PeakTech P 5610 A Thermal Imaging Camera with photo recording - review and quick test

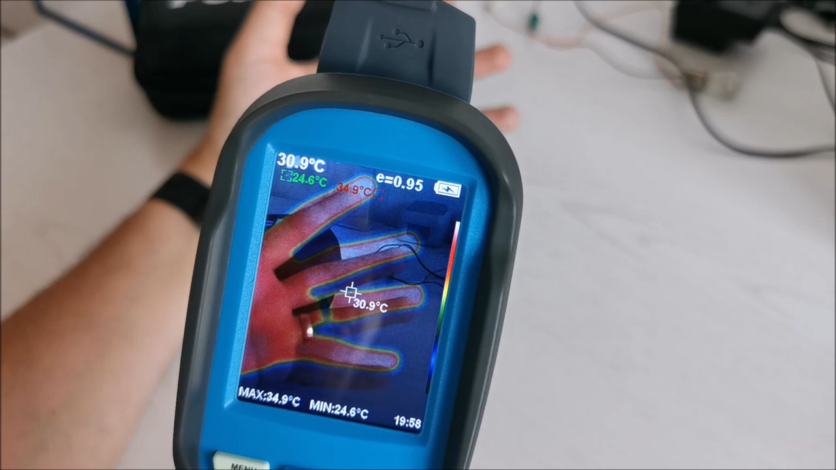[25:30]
On screen: spot 30.9°C, max 34.9°C, min 24.6°C
You can here you can see them better. So it went out of image registration. But here you can see they are not superimposed at all properly. So I go again in image registration.
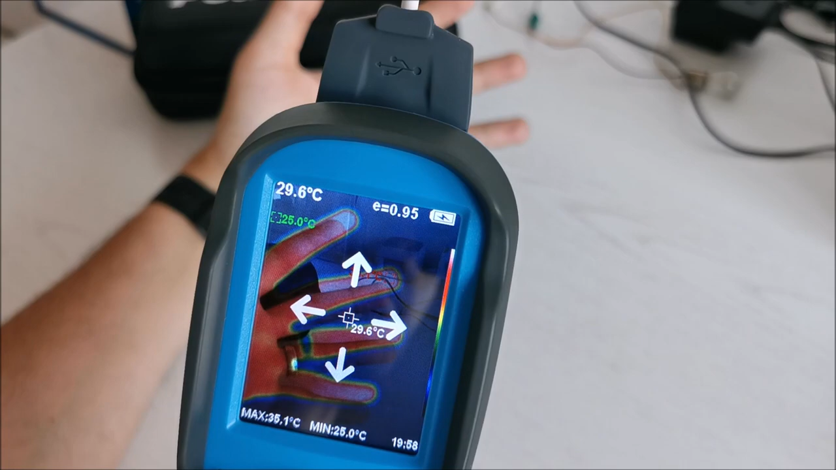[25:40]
On screen: spot 29.6°C, min 25.0°C
And adjust it.
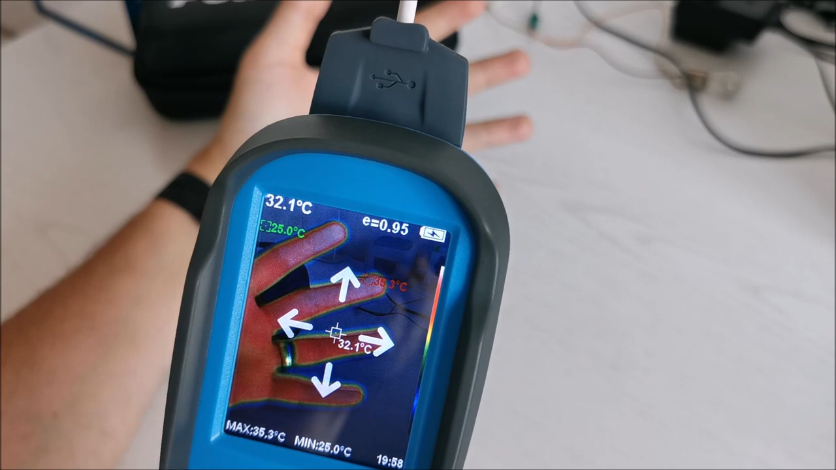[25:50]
On screen: spot 32.1°C, max 35.3°C, min 25.0°C
Much much much better. But this I think this being in two different positions the angle and
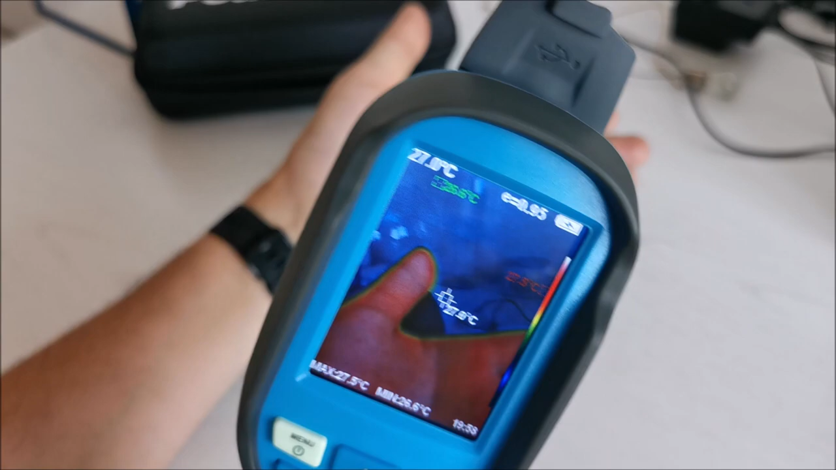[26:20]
But really cool feature nonetheless. I'm glad I realized it's possible. Because I didn't properly read the manual.
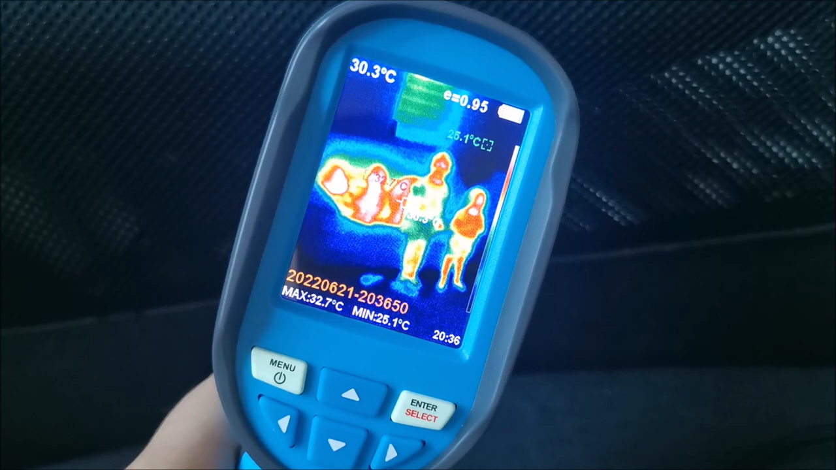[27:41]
On screen: spot 30.3°C, max 32.7°C, min 25.1°C
I just want to add that my 4 year old daughter was just fascinated by this camera. I let her play with it. Basically she took it all around the house and
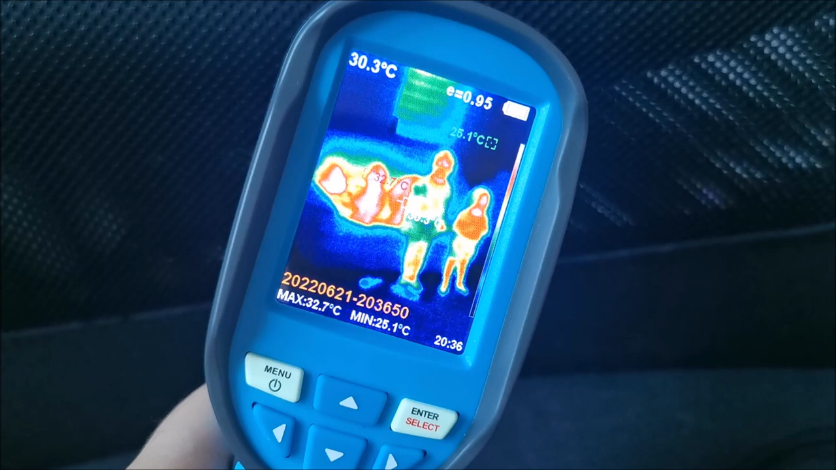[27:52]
On screen: max 32.7°C, min 25.1°C
she was so interested that she can basically see heat coming out of objects. Basically you see heat with this camera. And that's quite cool. I liked that it sparked her interest.
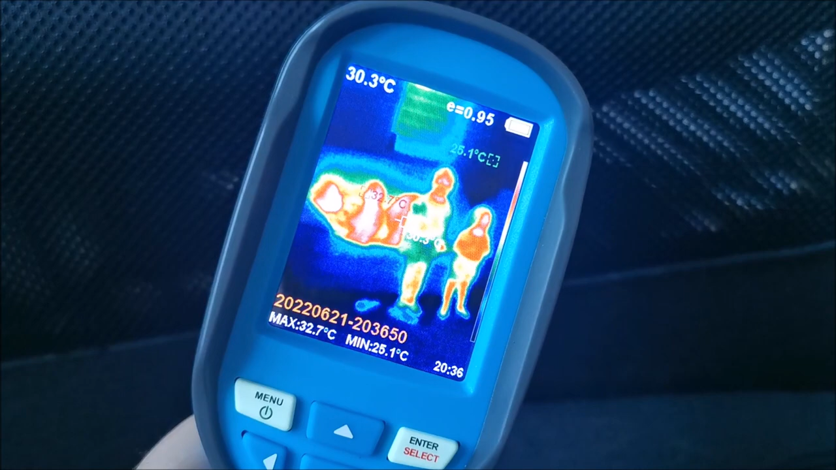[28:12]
On screen: spot 30.3°C, max 32.7°C, min 25.1°C
And yeah she kept insisting that I take pictures of her, her sister and my wife.
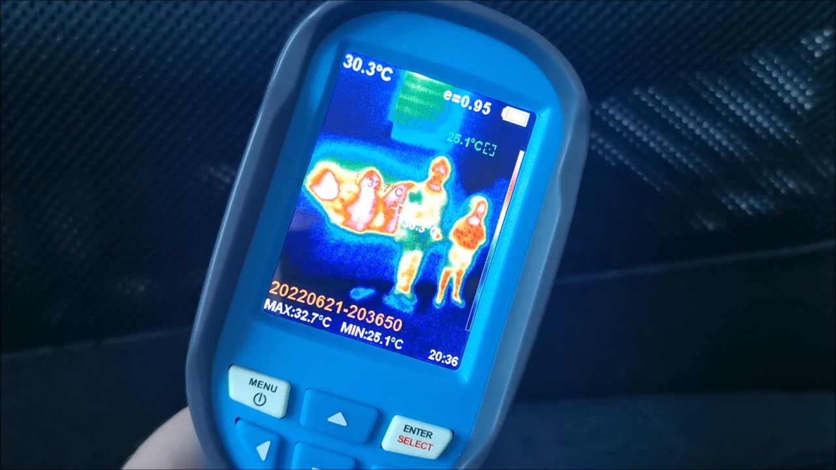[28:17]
On screen: spot 30.3°C, max 32.7°C, min 25.1°C
And the battery itself seems to be lasting quite well. Initially it wasn't properly charged. I just topped it off so I can play with it because I just couldn't wait. But now that I let it properly charge.
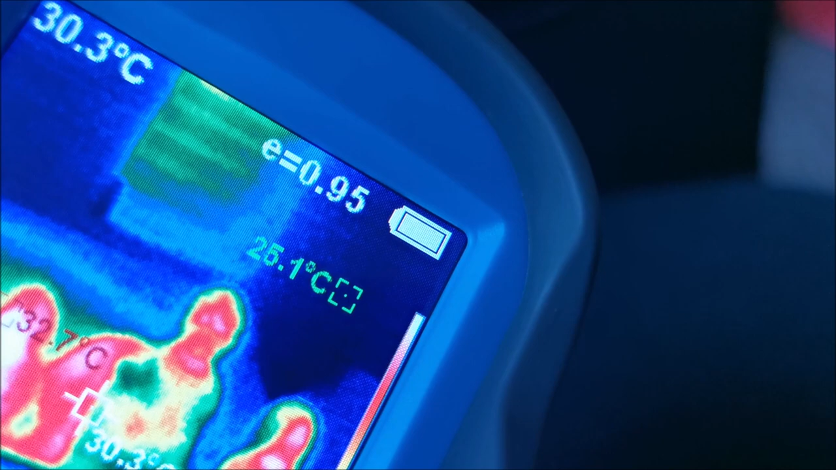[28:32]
I think I played with the camera for half an hour.
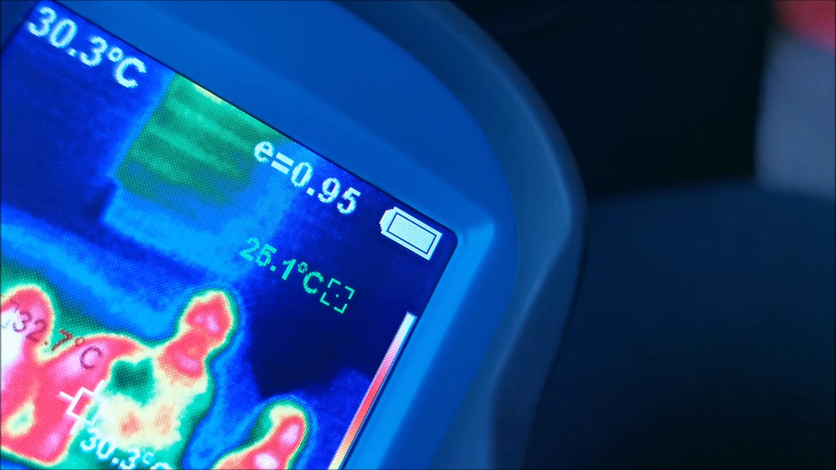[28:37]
Maybe more. Not really sure. My daughter played with it at the same time.
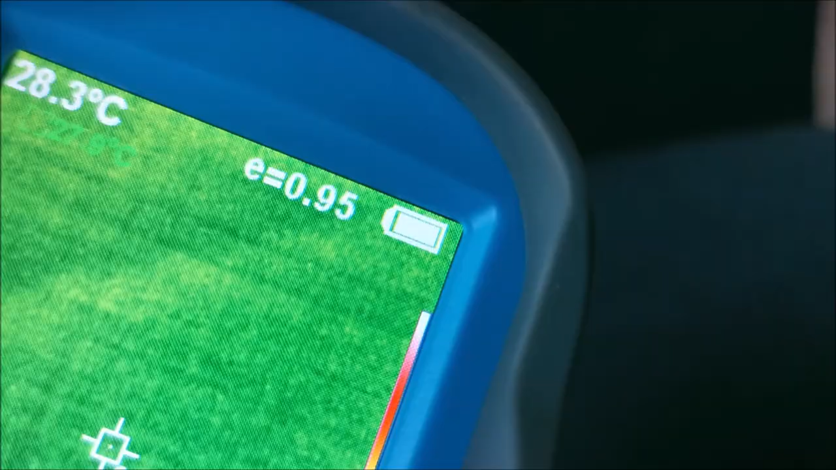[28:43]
On screen: spot 28.3°C
A few minutes later first sign of the battery beginning to drain.